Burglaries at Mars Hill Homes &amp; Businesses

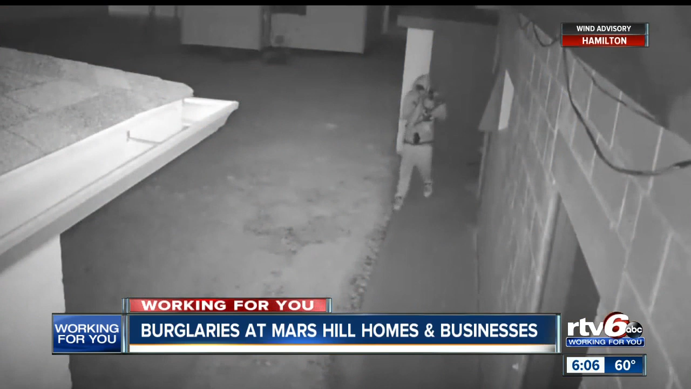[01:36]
This video captures a man carrying several items out of the store. The owners say he came back twice, the first time around 1 a.m.